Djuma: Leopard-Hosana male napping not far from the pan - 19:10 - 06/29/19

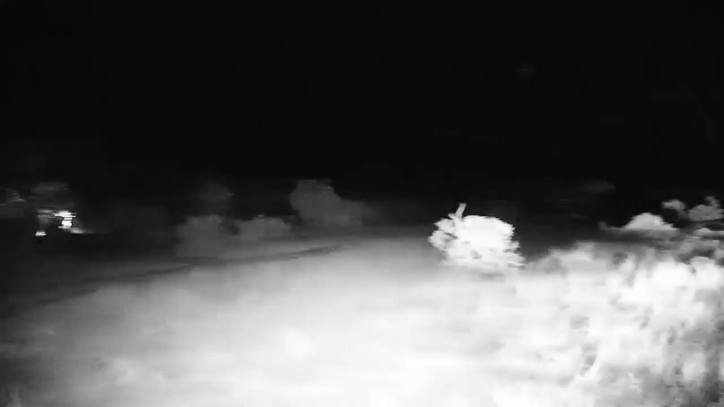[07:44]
Welcome back live once again, and of course our sleepy cat Hosana really hasn't moved a muscle, and you're thinking why?
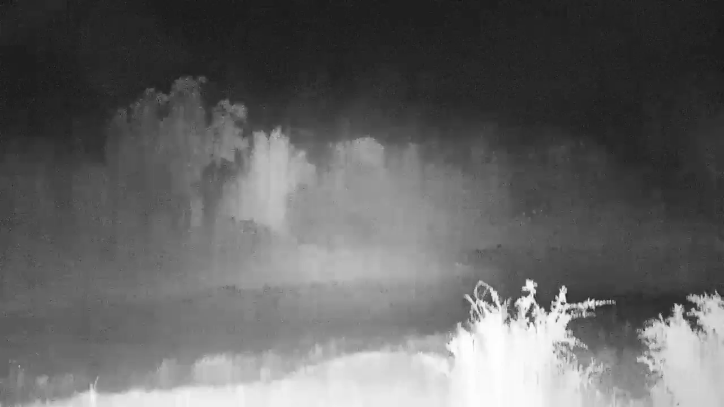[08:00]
Most likely because it has been one very hot day through here, around 30 degrees Celsius. It's quite hot for winter, and he had a very active morning. He actually stole a kill from a hyena that we know called Sissy. Just as he ran right up to her, attacked her in a way, stole the kill off her, and then ran up the tree. So our boy Hosana here is indeed very tired from his food that he has had today.